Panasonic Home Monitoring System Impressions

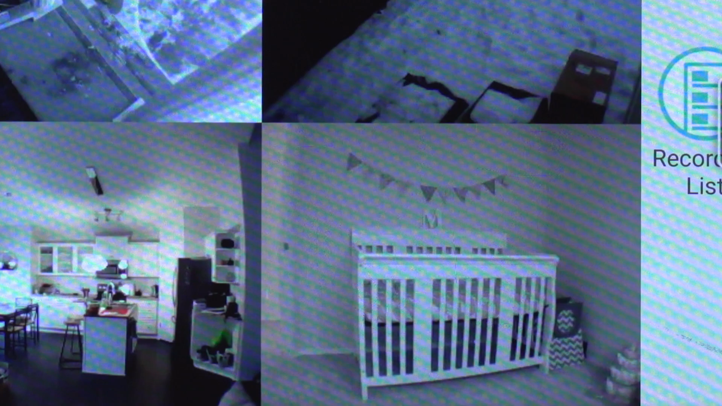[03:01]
This is perfect. You know, if the baby starts crying, it'll, you know, trigger off the sensor and then I can get a notification of that. I can always see her. She's sleeping, make sure she's doing okay.